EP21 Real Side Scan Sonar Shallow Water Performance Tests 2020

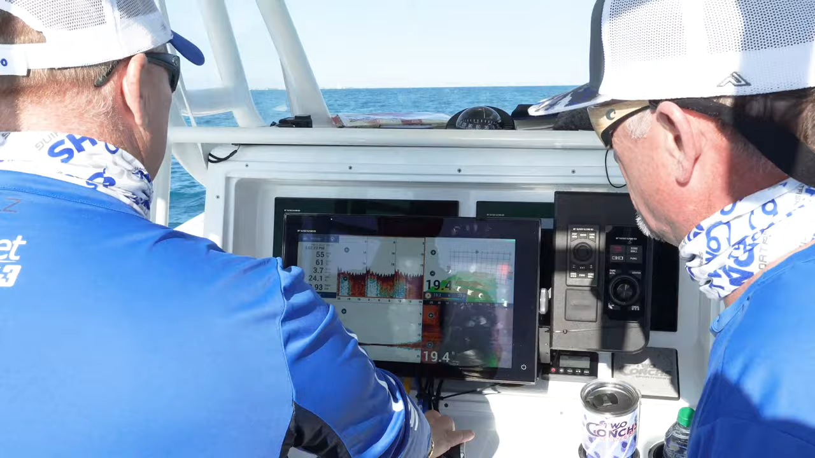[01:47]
So right here, we're going over an old barge and we're in 19,
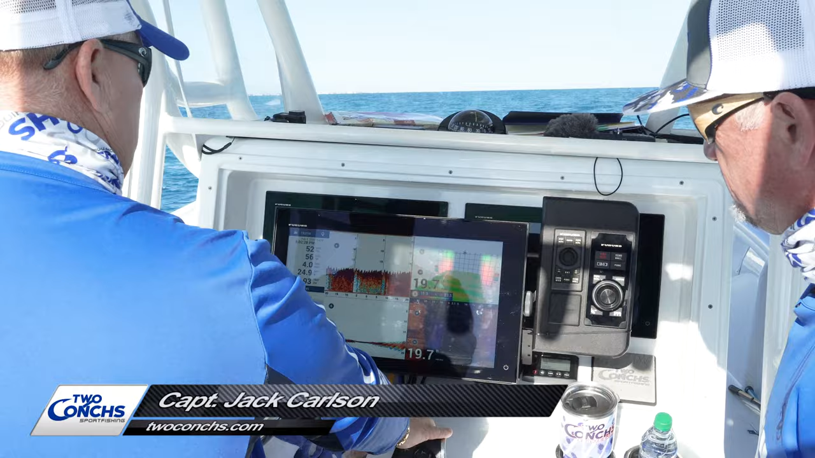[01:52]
20 feet of water here and it's going to mark up pretty good. It comes up pretty high, it's going to be right over here on our right and here it comes right there.
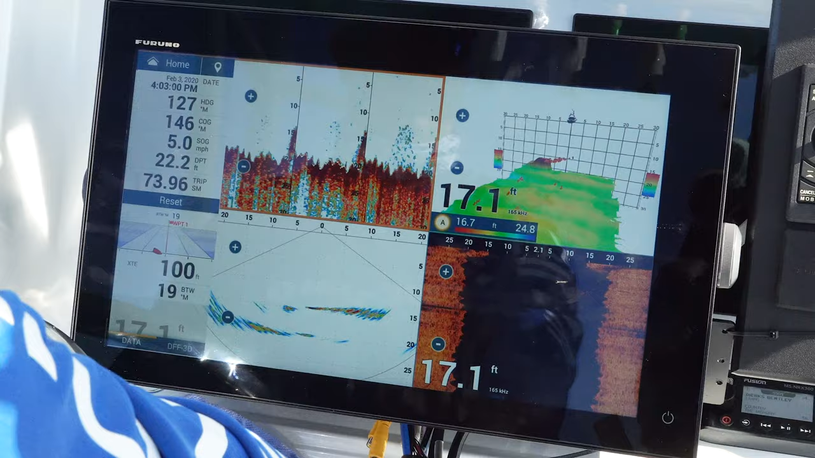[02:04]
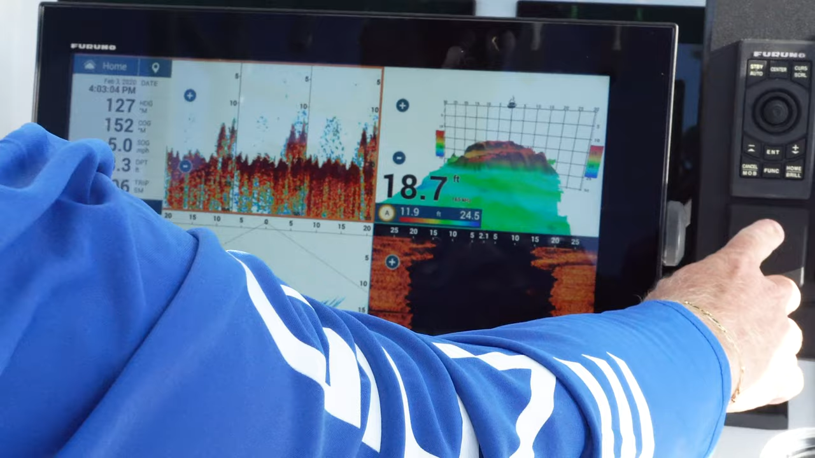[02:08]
That's a great picture for it. We're going to save that one. Still finding bait on the outside of it.
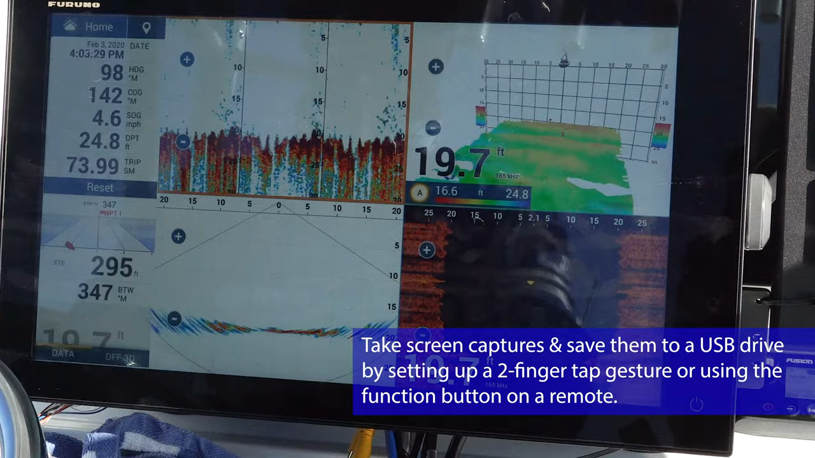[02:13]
On screen: speed 4.6 mph
So even in 20 feet of water, the DFF3D still does a darn good job of showing that kind of information.
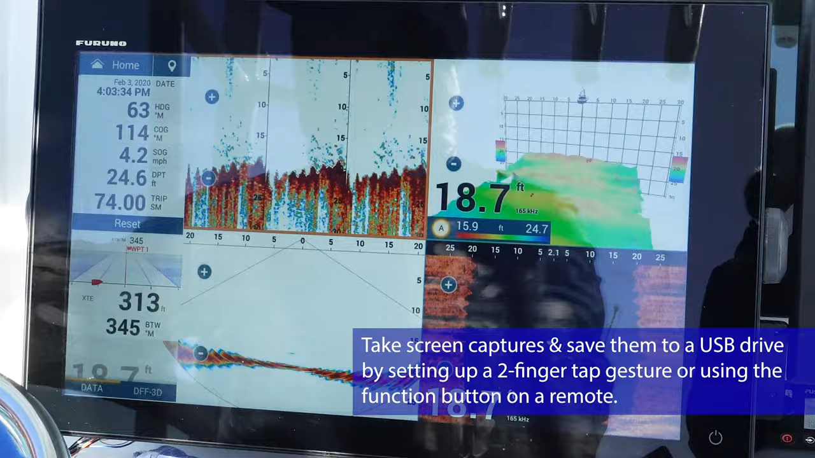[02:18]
Yeah. And side to side as well.
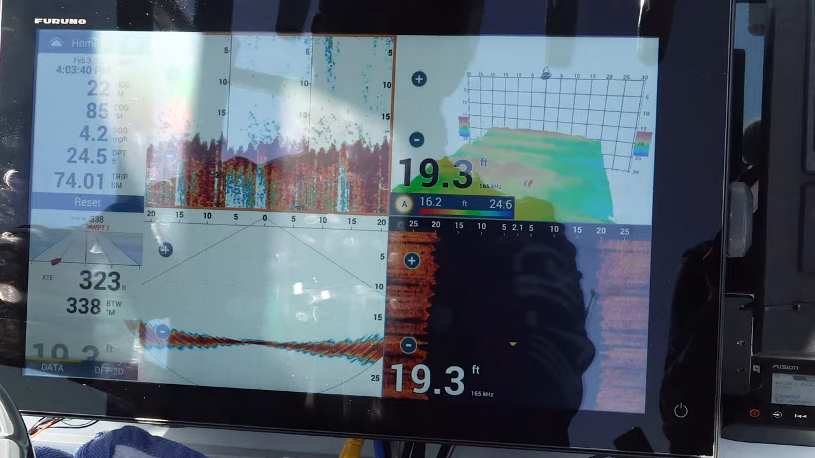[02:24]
Right here, we're going over this structure in 17, 15 feet of water.
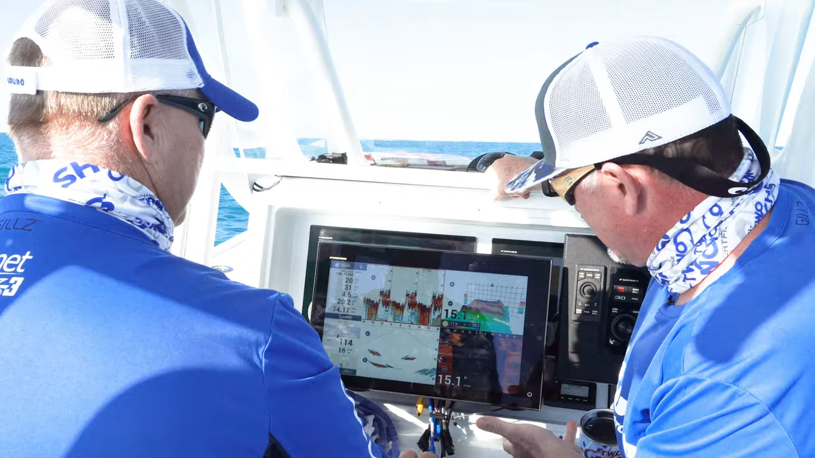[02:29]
It's popping on that 3D history page. It's popping on the side scan.
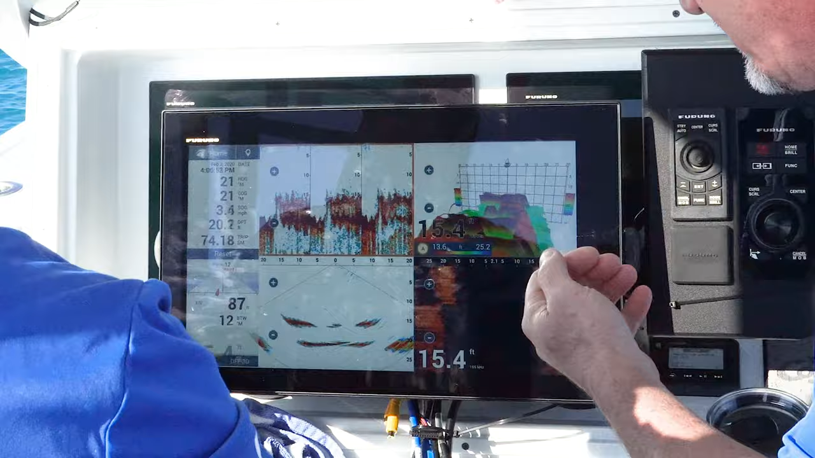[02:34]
You can see it easily in the cross section and also in the 3D down sounder mode.
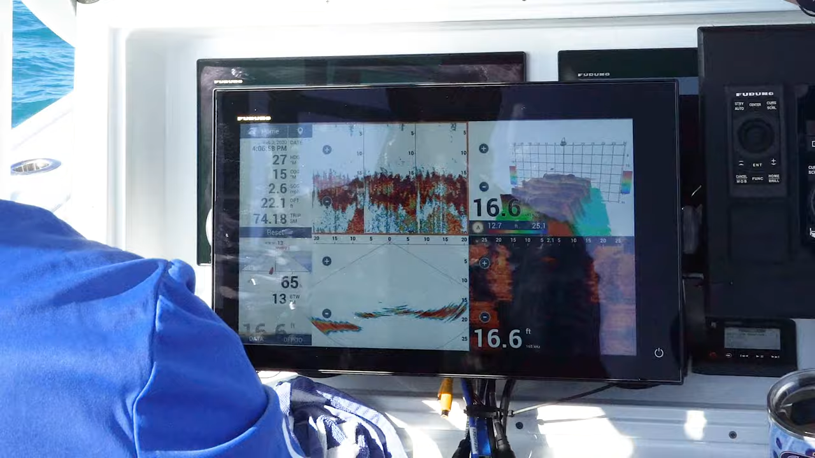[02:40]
It's really nice and you convinced me,
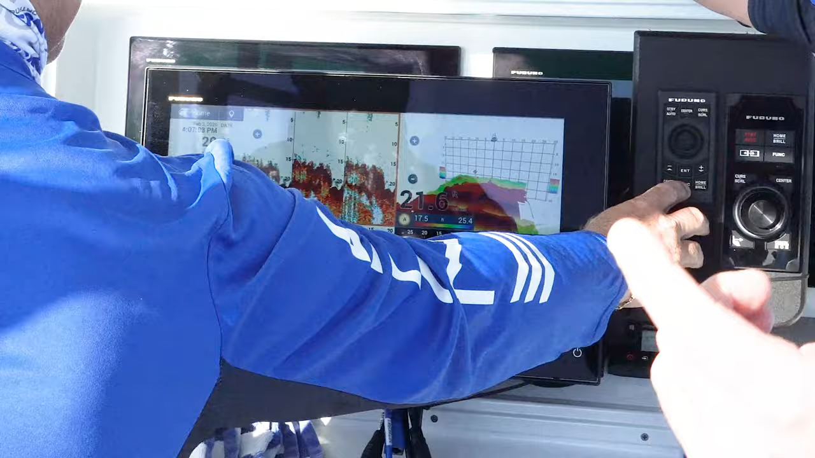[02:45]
we can see everything from cigar minnows to deep water fish at a thousand feet. It's amazing.
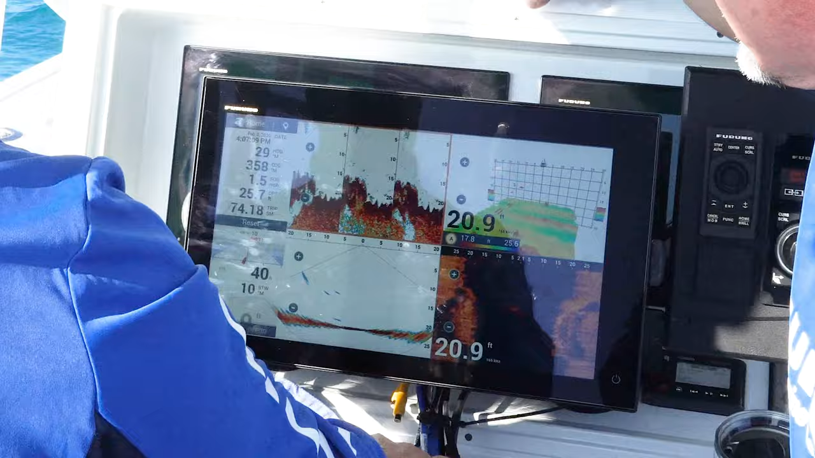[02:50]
On screen: depth 20.9 ft
So, you know, so the DFF3D really does a great job all around, you know, there's really no limitations.
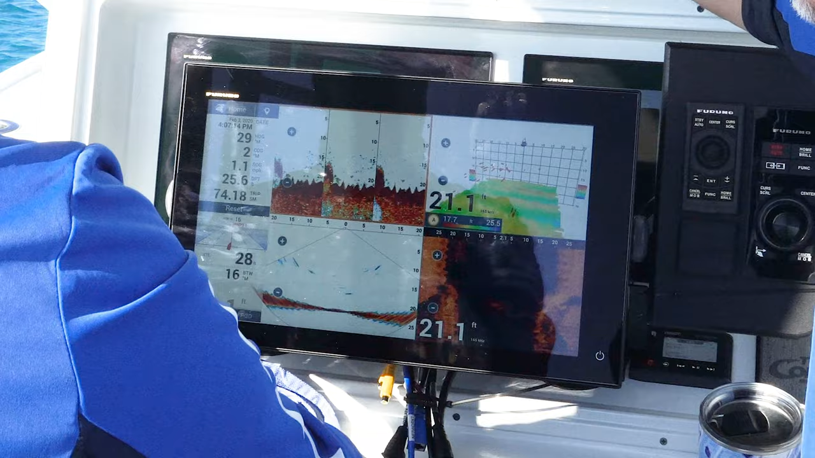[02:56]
On screen: depth 21.1 ft
We may not be able to see a pipe or maybe the porthole,
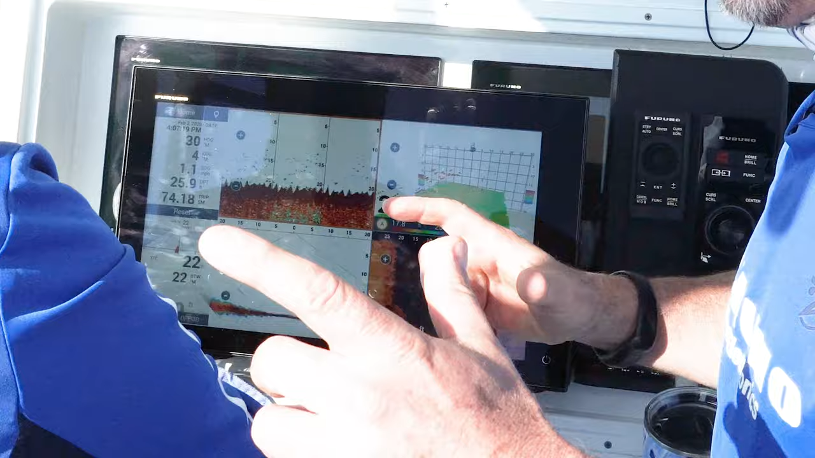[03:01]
but we can see all the fish we're going to catch and all the fish we need to catch to catch those fish.
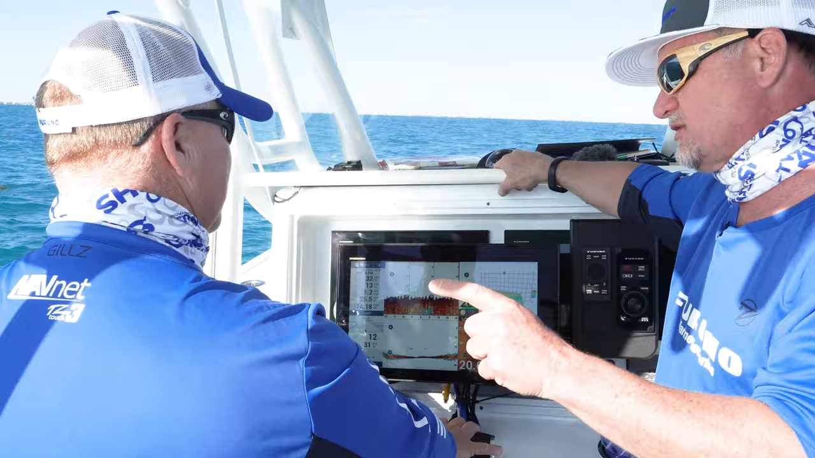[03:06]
So it's really nice. Well, what I wanted to capture there, actually,
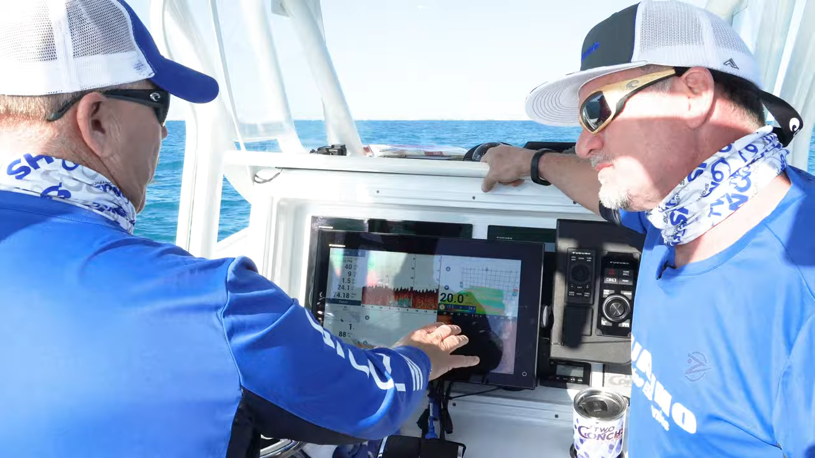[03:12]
what that showed on the 3D, it showed, because I dive this spot, so I know how it's laid out. It showed every little rib that was in there. Okay. And that you're not going to find on there.
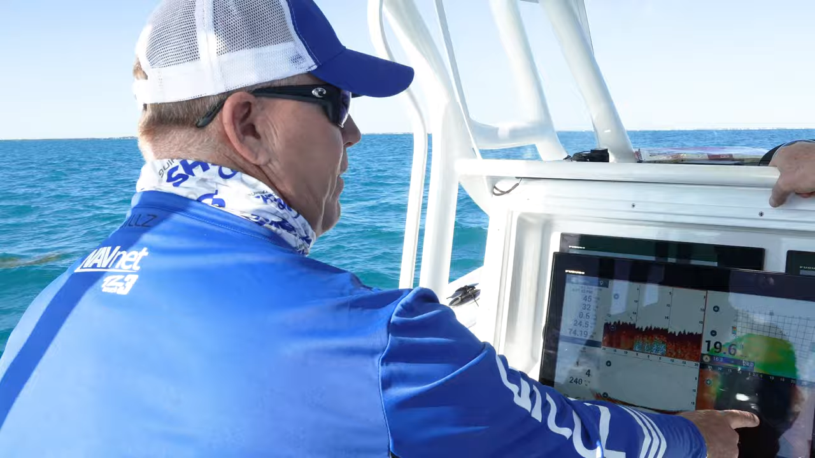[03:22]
Right. And I want to go back over one more time and go over that because that's what it did show, was every little rib that's in there. Exactly. And that is how it is. So this right here was a true, a testament.
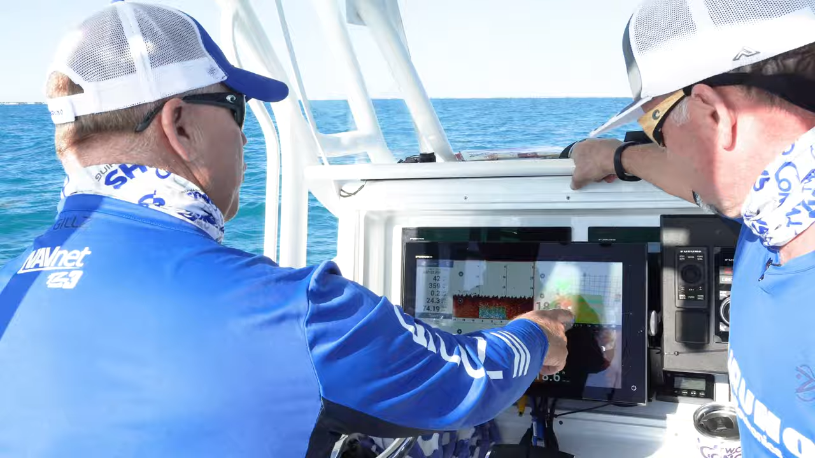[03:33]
Like a true presentation. Of the wreck. Of the wreck. Exactly how it is.
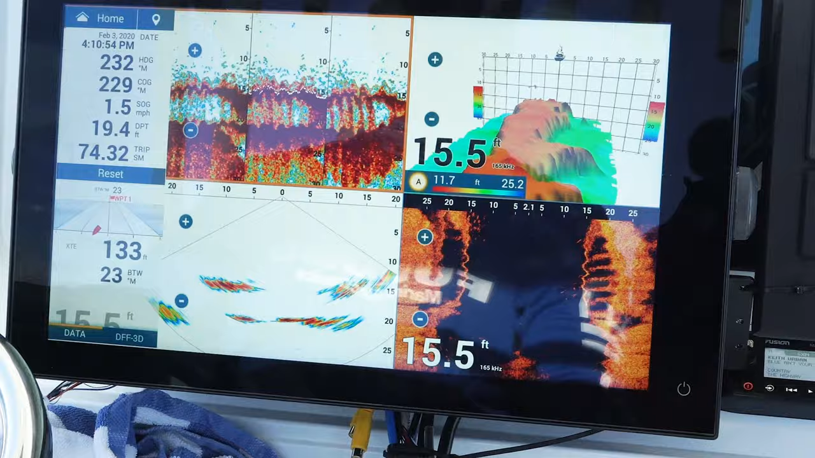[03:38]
On screen: depth 15.5 ft
Yep. Yep.
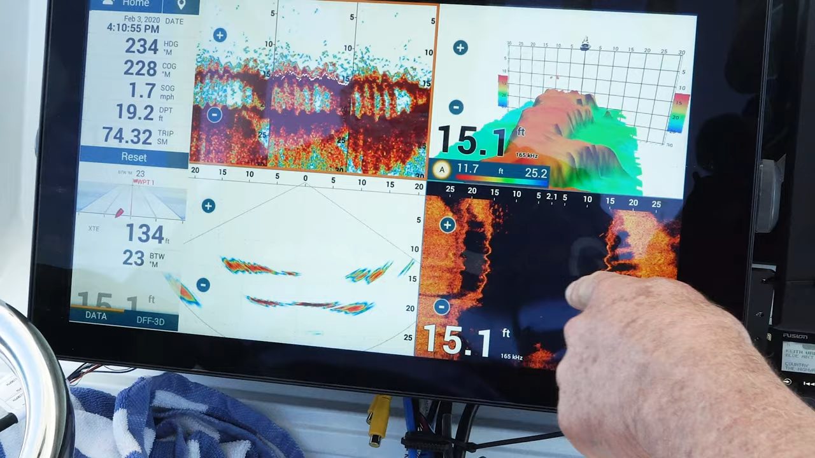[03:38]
I know you said don't see the porthole, but guess what? It showed every rib that was in there. Right.